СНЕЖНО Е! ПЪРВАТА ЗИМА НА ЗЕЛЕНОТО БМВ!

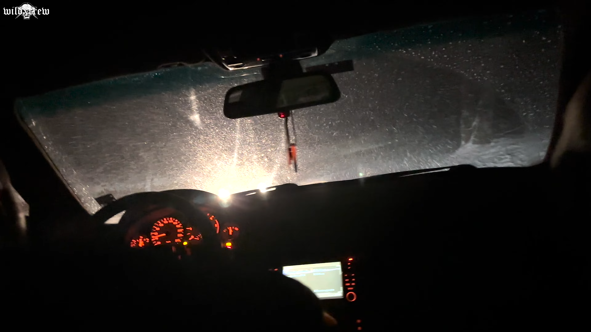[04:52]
такъв, който се връща. Който също се е превъртял най-вероятно, дами и господа. По-скоро не е успял да се качи, понеже гумите му не са това, което трябва да бъдат. Невероятно завидно движение показва BMW-то по този стръмен наклон. За момента се движи с около 130 км в час. На място! Ако пусне амбриажа, ще стане върховно. Ще излети като ракета.